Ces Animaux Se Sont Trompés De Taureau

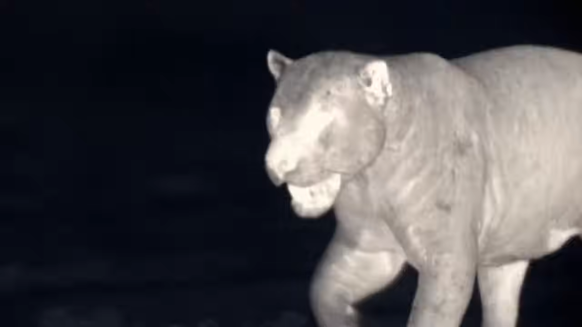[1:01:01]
Non seulement sa vision est incroyablement nette et claire et dispose d'un mode de vision nocturne,
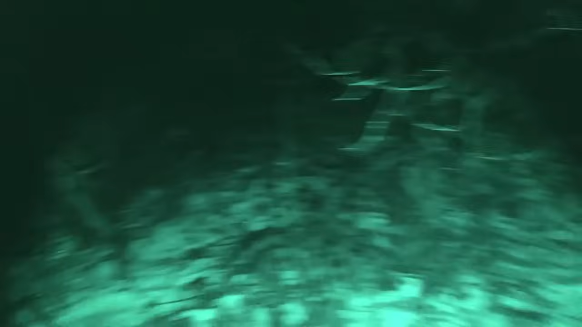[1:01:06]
eh oui, mais elle a aussi des capacités de démasquage, bien sûr.